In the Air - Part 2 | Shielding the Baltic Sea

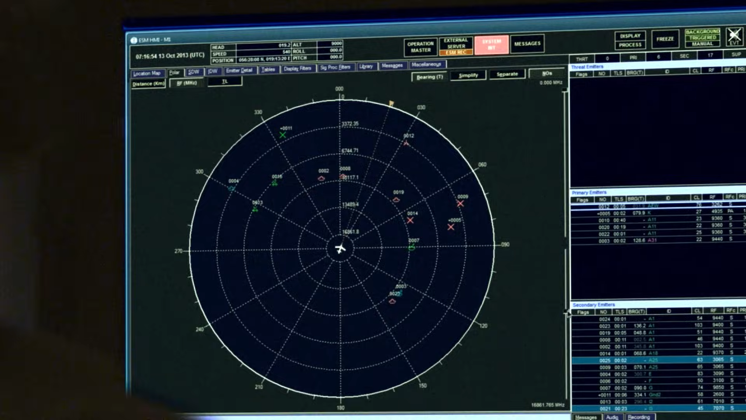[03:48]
aiding them in making the both critical and time-sensitive decision of whether to treat the object as a friend or foe.